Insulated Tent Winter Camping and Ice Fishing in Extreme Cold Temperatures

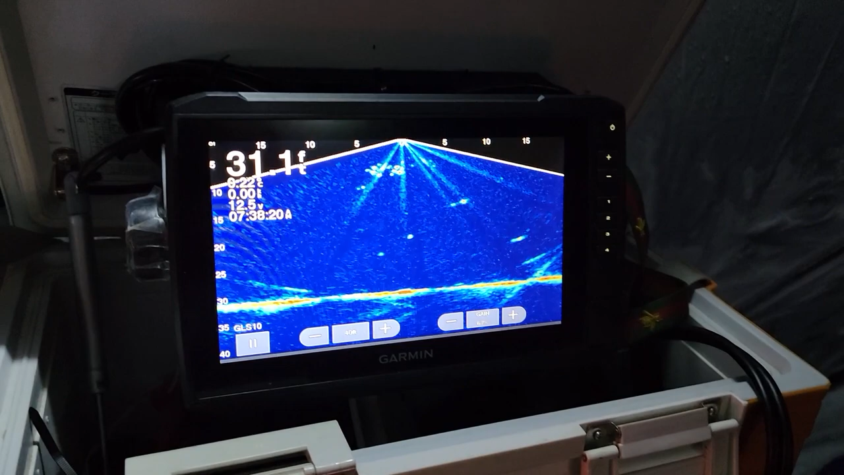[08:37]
It's 7:38 a.m. and we're starting to see fish move around.